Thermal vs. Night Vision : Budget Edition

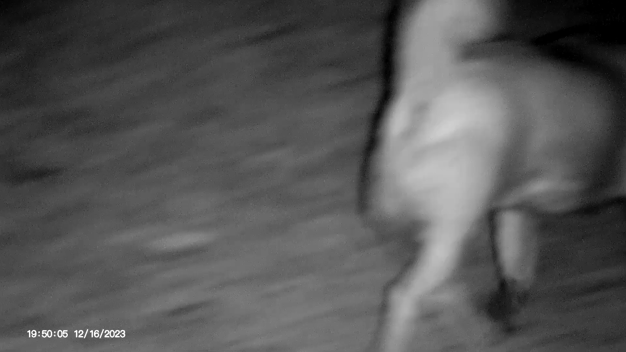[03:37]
same distance away now he's moving away from me but we get a much clearer picture
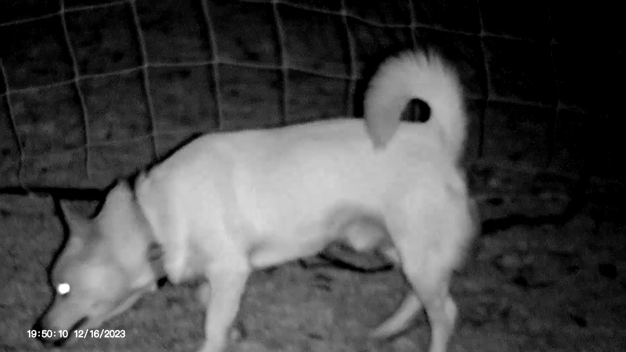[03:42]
with this night vision obviously so if we can get the uh
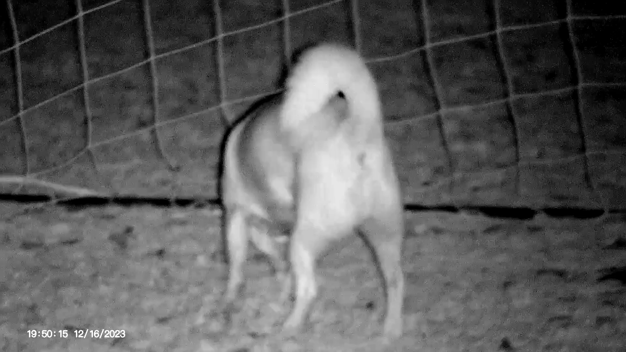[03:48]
illuminator where we need it to be we can see
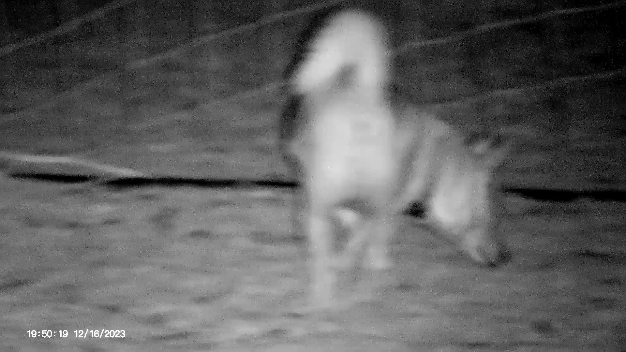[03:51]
a lot better a lot more detail
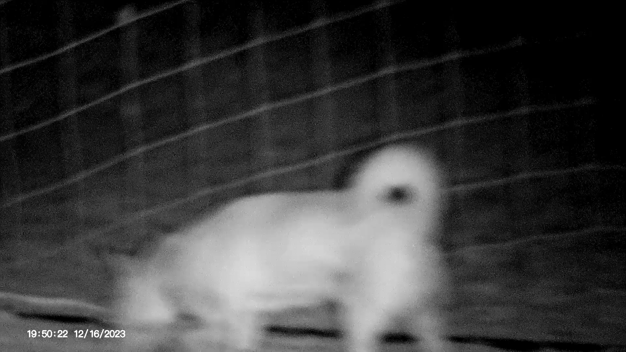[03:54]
now one drawback about this particular kind of night vision is that it
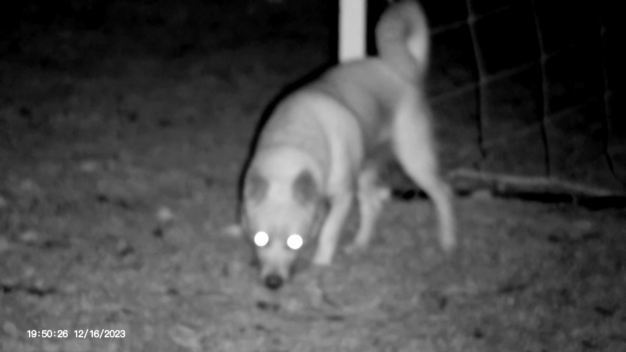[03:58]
is going to throw out this
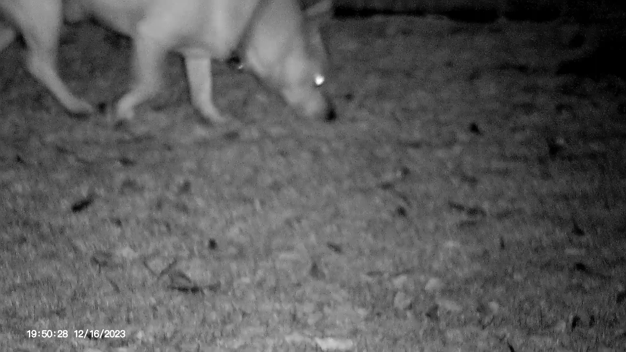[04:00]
giant beam of invisible light which is
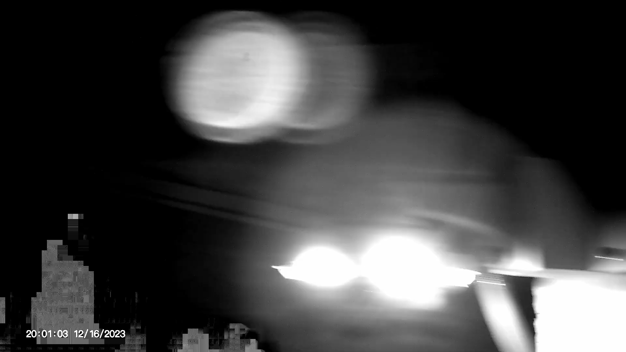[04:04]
not invisible if somebody else also has night vision this would show up just like a giant flashlight in my hands if somebody else was looking at me
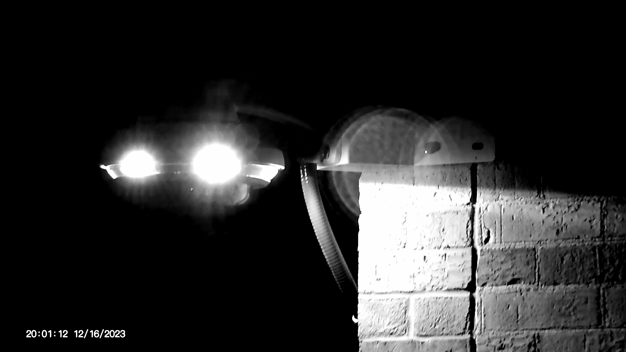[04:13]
with night vision so invisible to the human eye but not invisible
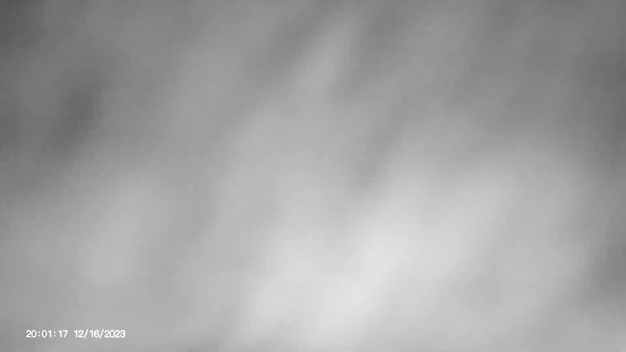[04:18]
to
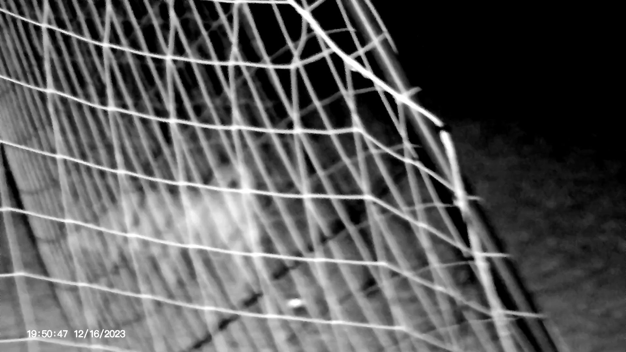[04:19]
any kind of digital or traditional type of night
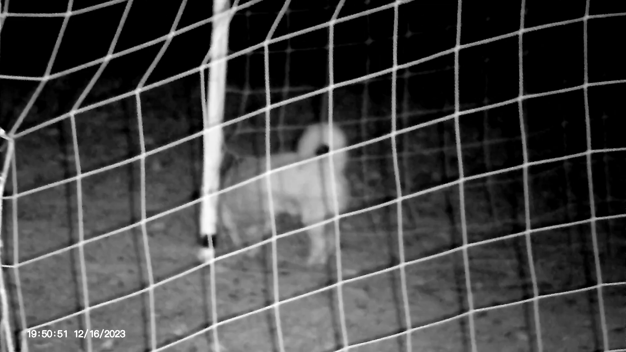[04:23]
vision i'd say that dog's going out 30 maybe 40 yards away now still get a pretty good view and detail of this little puppy at that range so that's kind of a quick rundown of what you can expect in the budget range for these two different kinds of optics thermal can run you a lot of money
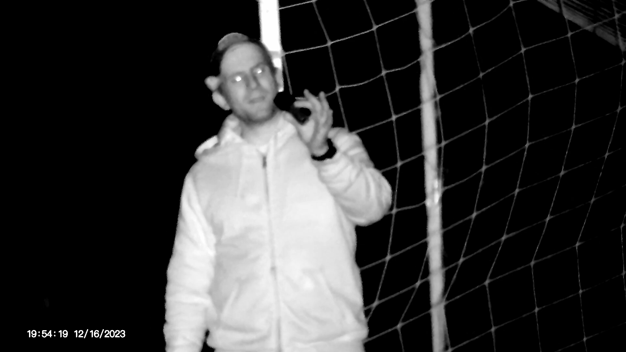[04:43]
if you're going to buy the good stuff but even at this cheap price range i can use this to
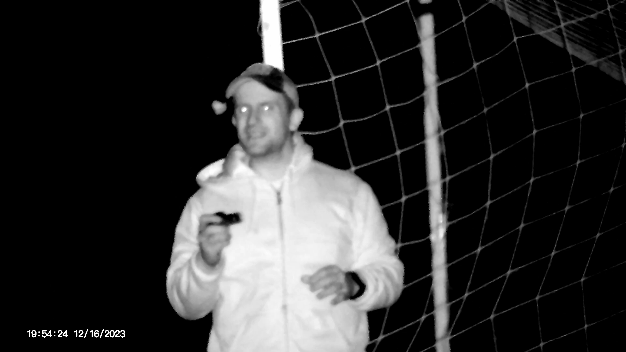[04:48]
get a pretty good level detection up close and be able to identify things but again way out there
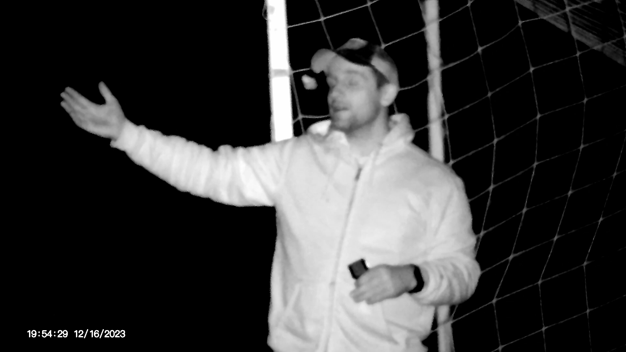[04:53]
i could tell that something hot was out there but i had no idea what it was whereas with the digital night vision we can see what's going on and we can see what's going on pretty far out and get a good level of detail but once that illuminator kind of runs out of steam then you're going to be in trouble because you can't really see in the night without the illuminator if you're interested in either one of these i'm going to leave the specs down in the description so you can check it out this is the arma sight thermal by covert optics and then we got the apexel digital camera from